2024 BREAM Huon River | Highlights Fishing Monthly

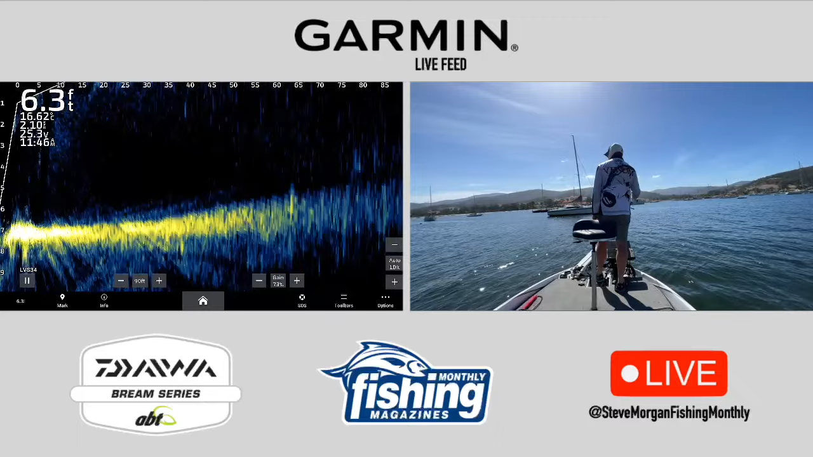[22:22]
On screen: depth 6.3 ft
We fished the closest boats and pontoon to the flats and on the bottom of the tide in that bright sunny weather. They come out, you can see them underneath on the live scope and they eat the musk. Right in between the two blue sponsons. Close enough.